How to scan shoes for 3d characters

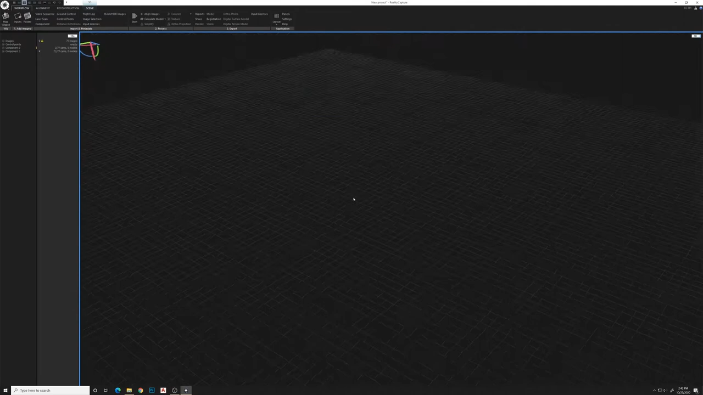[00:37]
and align images if you don't see anything here there's over to the left there are
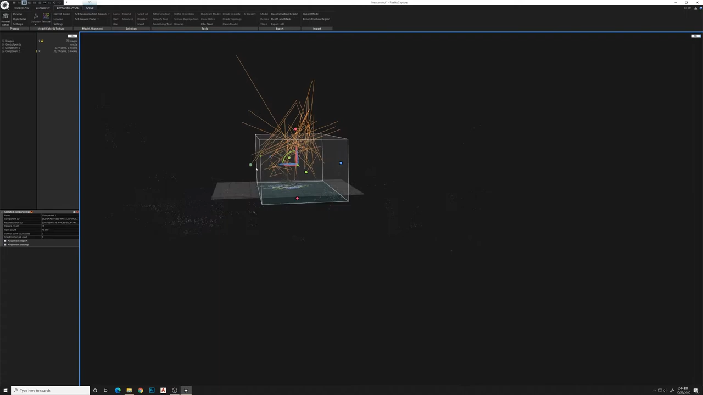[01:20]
so we're not cutting through the model but getting kind of close to it all right now that we've got that set up we'll go to normal detail and click
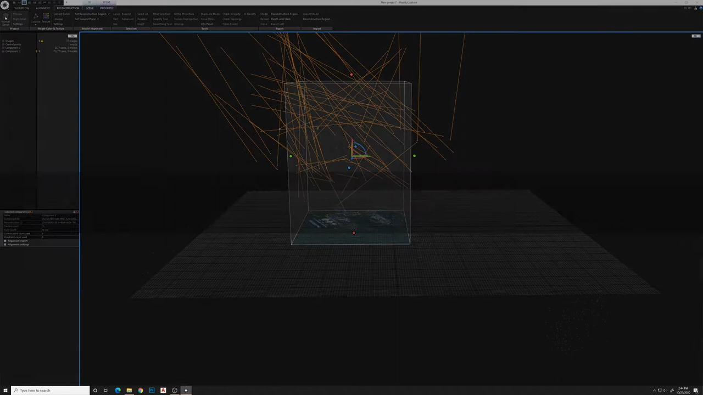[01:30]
this is going to run through the reconstruction process obviously not that fast but it
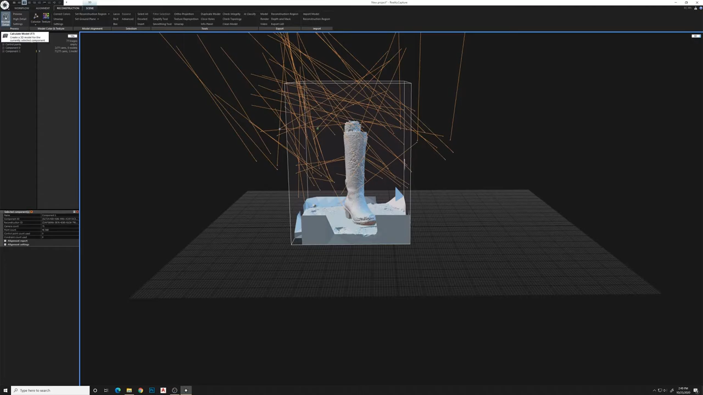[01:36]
will reconstruct everything now you can see the boot here it's got some little pop marks
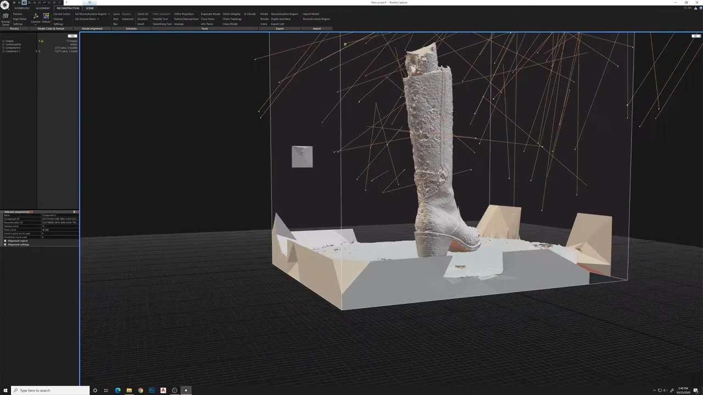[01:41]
and stuff in it but we'll clean all that up in another program i'll show you in just
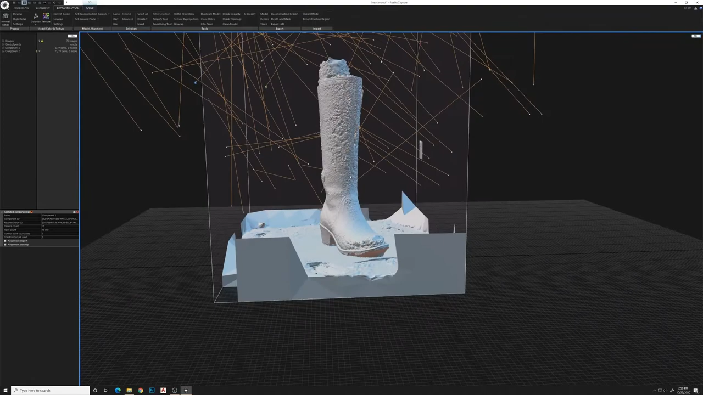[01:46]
a little bit but basically it is there so i'm going to run the high detail
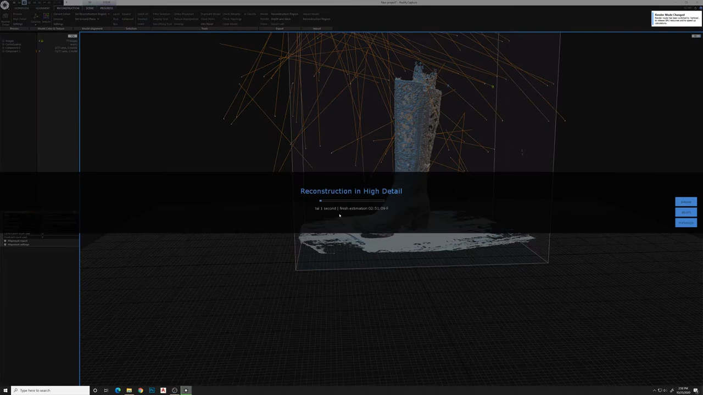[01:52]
and go through that process so a little bit more detail with the
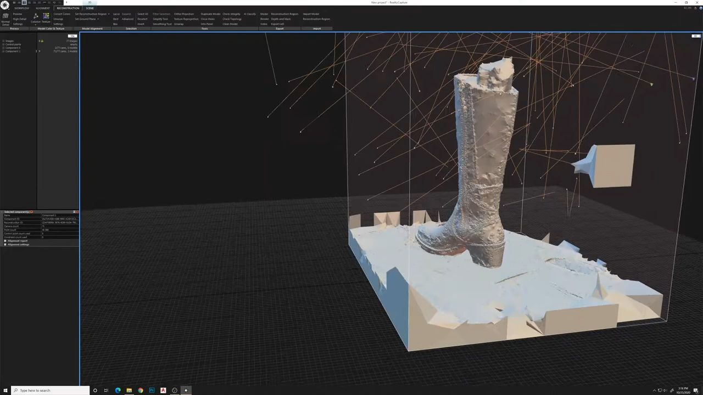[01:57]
stitching and things like that but not noticeably a huge difference
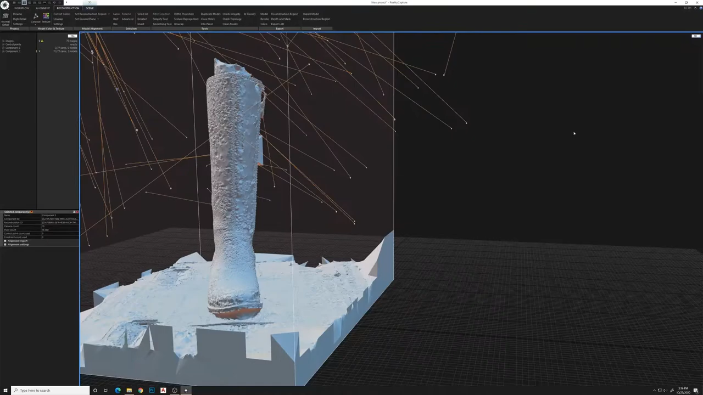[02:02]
either way so i just like to see whether we get a big jump in quality if you go to the high resolution versus the normal obviously if you're going to be exporting this as a as a model to clean up and use on characters i would kind of not do it with the preview
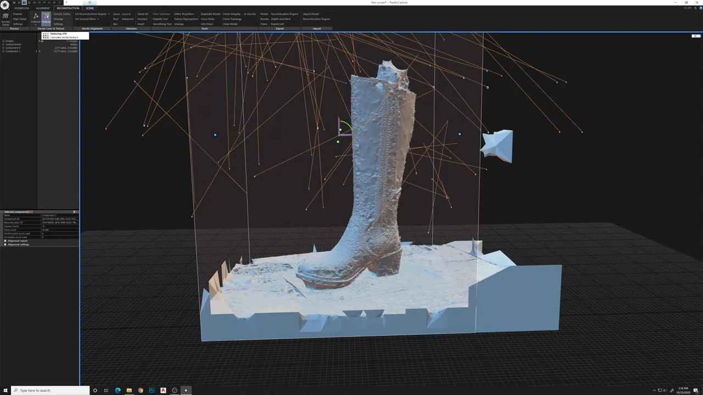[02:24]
mode normal or high would be your best bet all right so let's go to smoothing tool and see if we can
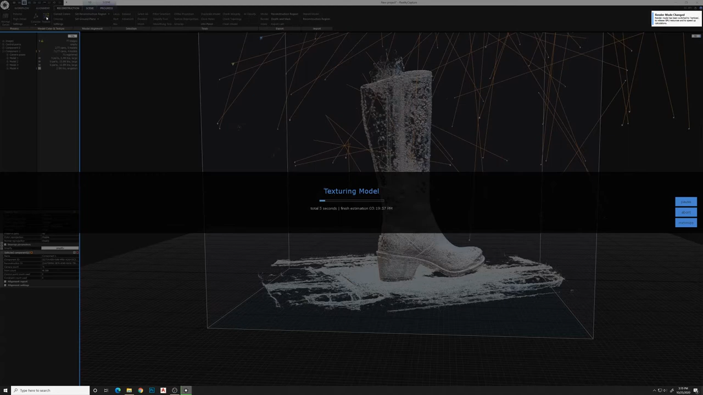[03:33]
triangle now we'll we'll texture that you can't if you do texture before you simplify you're going to have to retexture your model because it it messes up all the uh textures but once you add those textures you can see
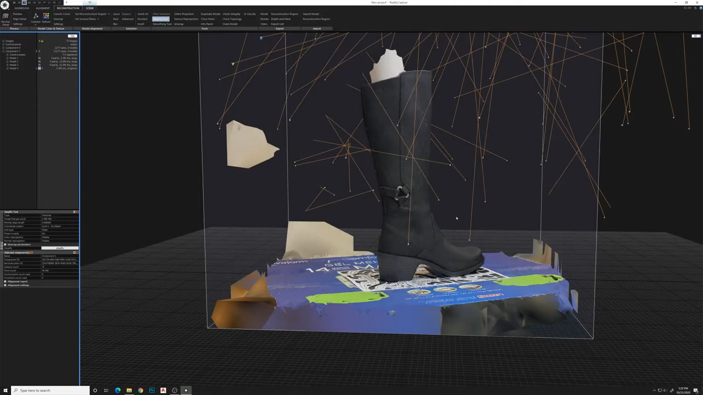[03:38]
that you get a lot of detail um it just really cleans up the model
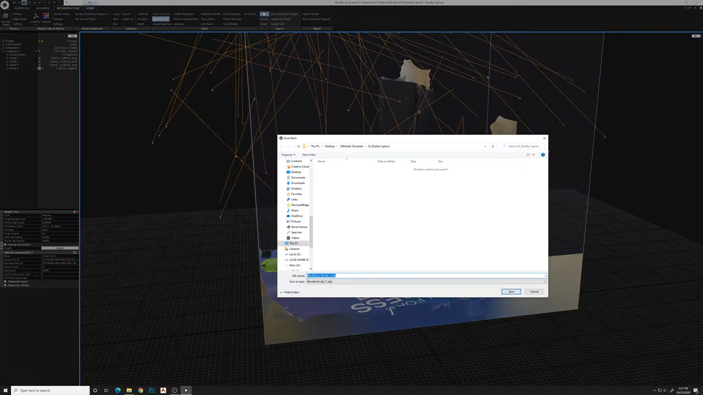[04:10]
we've got a model we'll pick a place to save it and you uh go
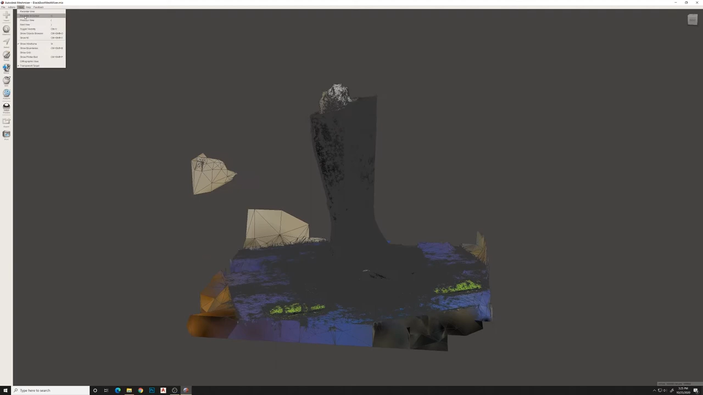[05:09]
very high dense meshes and uh being able to clean those up really fast so
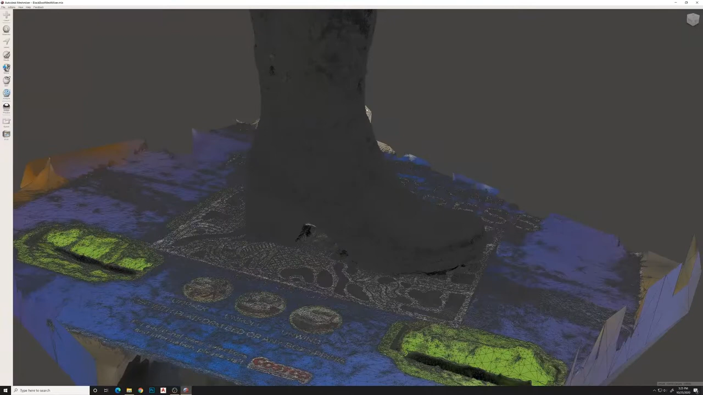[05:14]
i'm going to go through clean this model up and um just erase the stuff
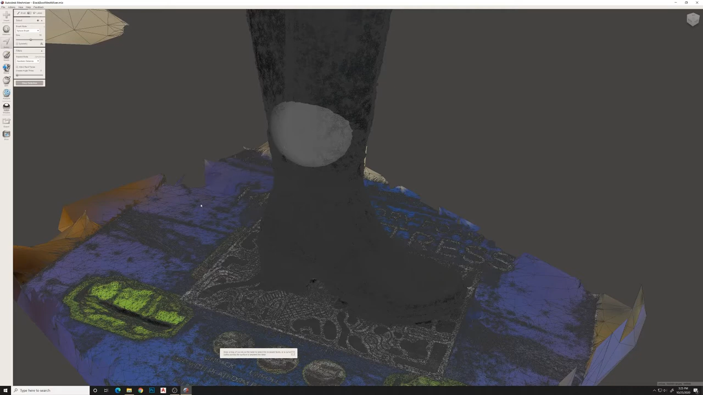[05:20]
that we don't want and then once i've done that i'm going to actually um solidify the model
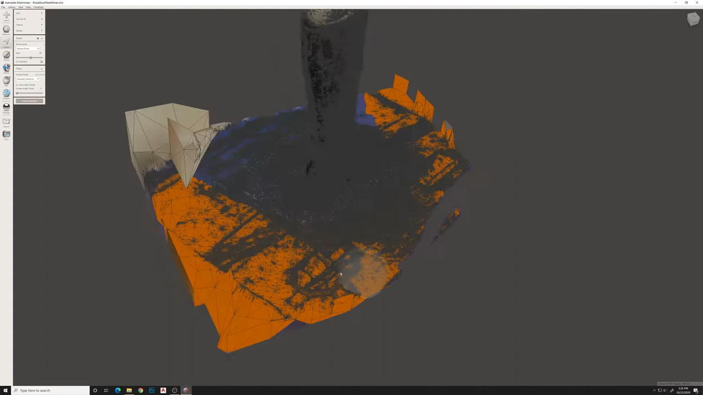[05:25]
inside of mesh mixer here and we'll export this as a a
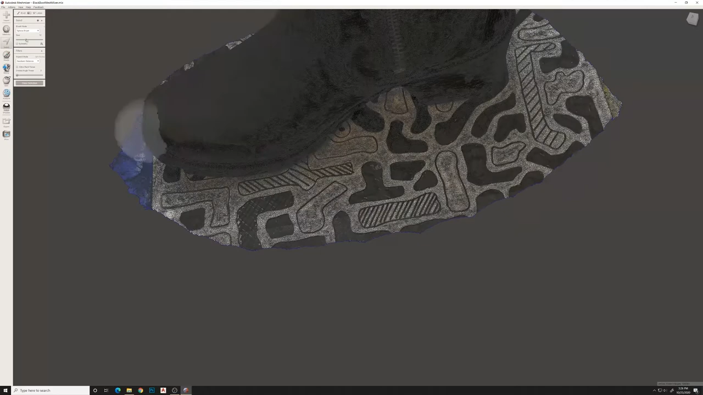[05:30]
lower poly version of the model and we'll end up
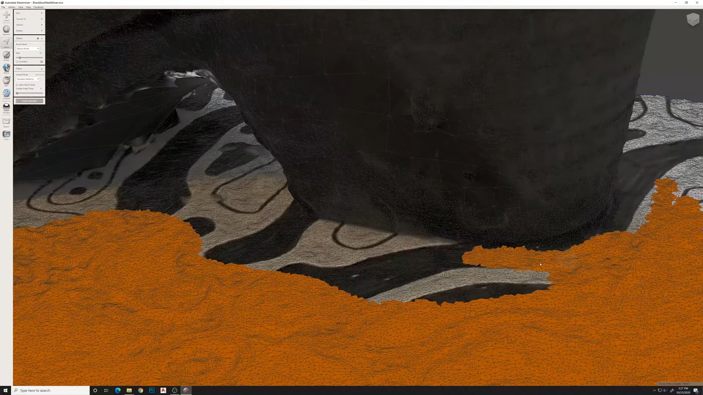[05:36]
applying the textures from the high poly onto this low poly model so i'm
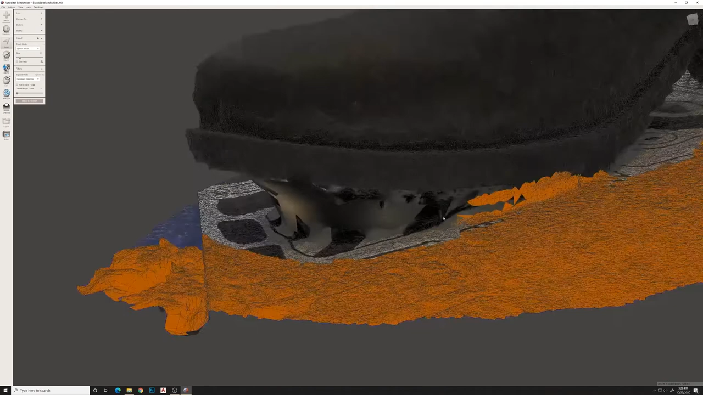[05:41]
just going to clean this up now and get back to you once this is done
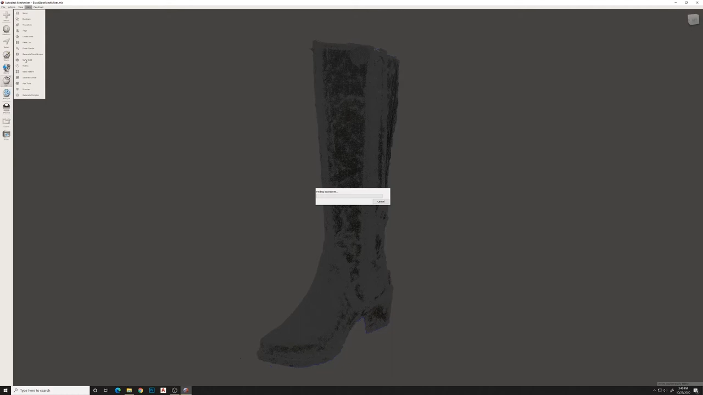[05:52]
all right we've cleaned up the model so now i'm going to solidify it and you can see